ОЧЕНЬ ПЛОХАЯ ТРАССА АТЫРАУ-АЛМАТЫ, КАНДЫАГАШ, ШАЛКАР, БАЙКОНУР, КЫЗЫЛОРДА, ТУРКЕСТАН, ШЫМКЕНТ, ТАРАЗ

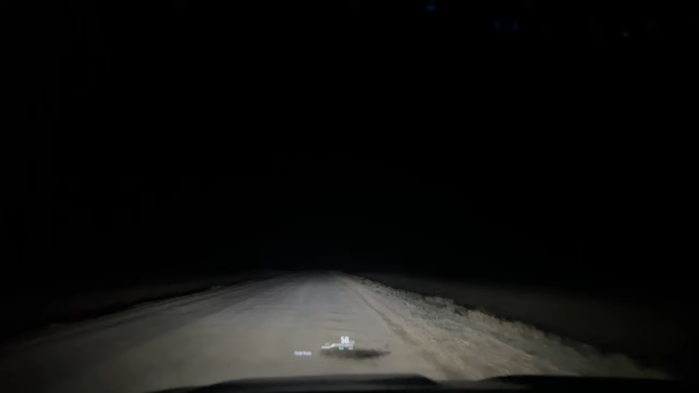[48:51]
такая стиральная доска там ямы бывает еще что-то ну 60-70 нормально ехать и в общем в итоге то на то и выходит я не знаю здесь просто как бы предпочтение что вы любите либо вы любите по трассе где кафе рестораны всякие разные отели либо и вы любите вот так вот в темноте в тишине ездить и по сути у вас как бы есть выбор а по времени наверное оно то на то и выйдет ну единственное что